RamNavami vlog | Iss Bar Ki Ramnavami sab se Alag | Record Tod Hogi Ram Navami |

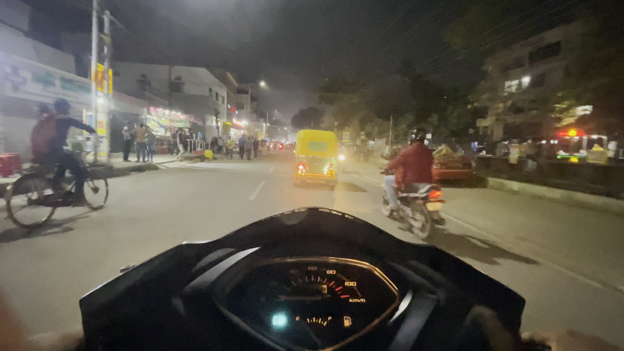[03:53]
तो मिलते हैं सीधे आपको शाम में। A few moments later. तो हम लोग सुबह में घूम लिए थे भाई, तो चलते हैं शाम में घूमते हैं। तो अभी हम लोग बोरिंग कैनाल रोड में है भाई, तो रामनवमी का असली मजा है भाई राती में।